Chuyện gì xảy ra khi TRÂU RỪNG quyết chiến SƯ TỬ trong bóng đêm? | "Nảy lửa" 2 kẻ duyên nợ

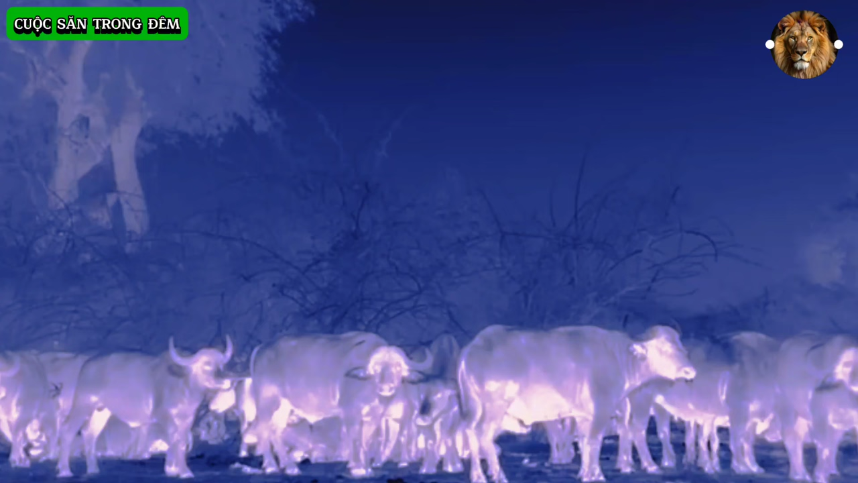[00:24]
Thời khắc phục thù đã tới Ban ngày bị hạ nhục thì ban đêm ăn đủ trả đủ Đối với trâu rừng, bóng tối là một cơn ác mộng
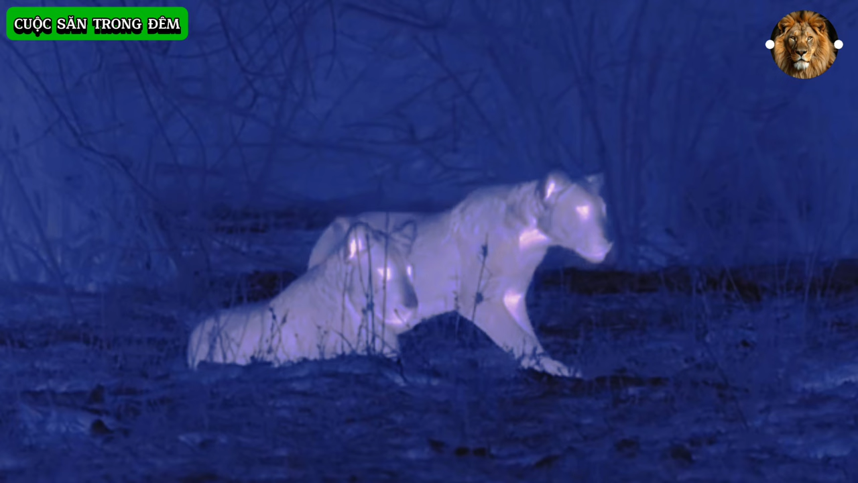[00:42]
Sư tử thường hay đi săn vào sáng sớm hoặc chiều tà Khi ánh nắng nhập nhòa làm mắc phương hướng con mồi Nhưng giờ chúng sẽ tiến hành cuộc săn trong bóng tối
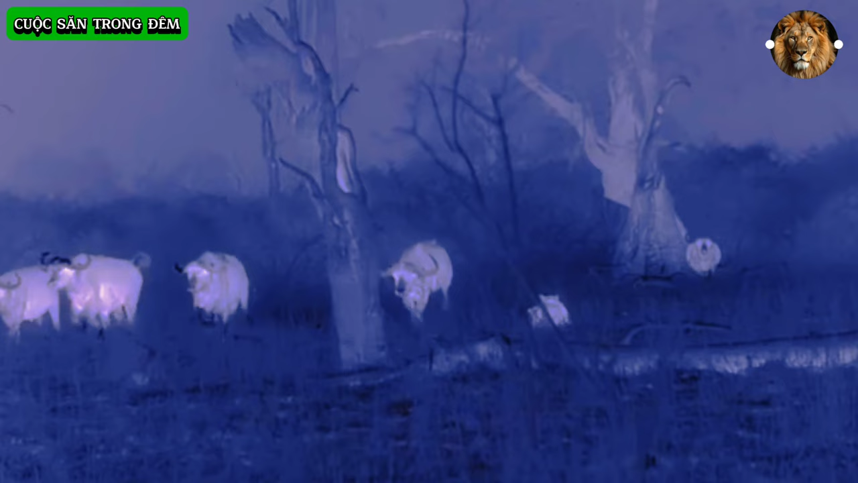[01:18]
Đàn trâu bỏ chạy theo một hướng cố định Chúng cố gắng tụ tập thành nhóm lớn để dễ bị đối phó với sư tử
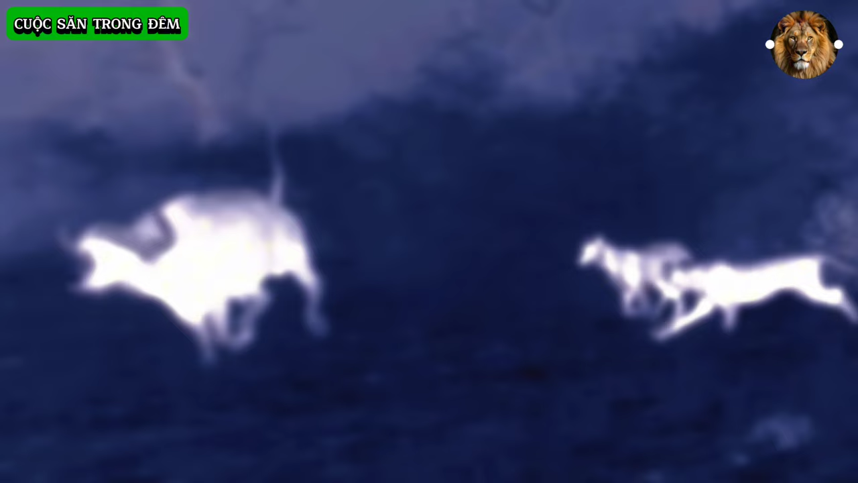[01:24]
Nhưng vẫn có một con trâu bị tách khỏi đàn Nó mất phương hướng với cả đàn Nó đang bị áp đảo về số lượng và sức mạnh của kẻ đi săn Phi công mồi đã mất sự bảo vệ của cả đàn Nhưng sư tử vẫn phải thần trọng hết mức có thể Bởi trong bóng tối, trâu rừng vẫn dễ dàng phản công Chỉ cần một sai lầm, sư tử vẫn bị thương như chơi Con trâu bị bảo vay toàn bộ Nhưng nó vẫn có khả năng tự vệ Cặp sân nhọn hoắt tiên đầu sẽ liên tục khua để phản công
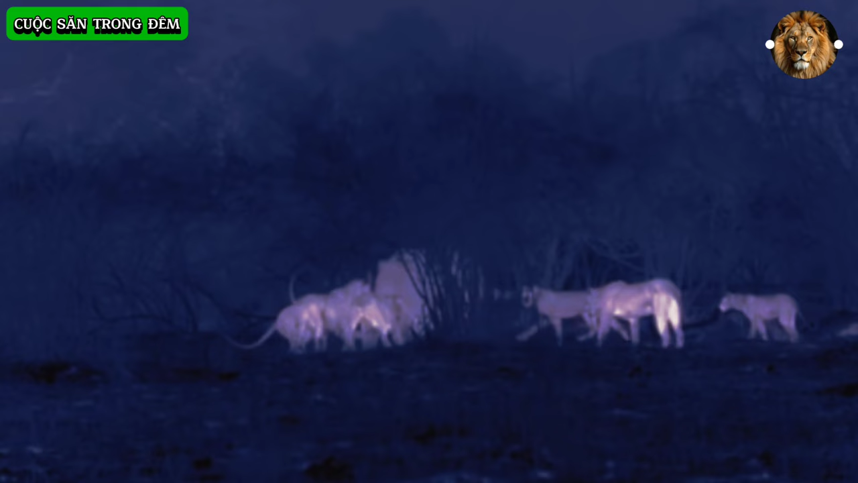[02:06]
Nó dùng đến chiêu thức cuối cùng Cầu cứu người thân giúp đỡ Tiếng kêu sẽ toạt màn đêm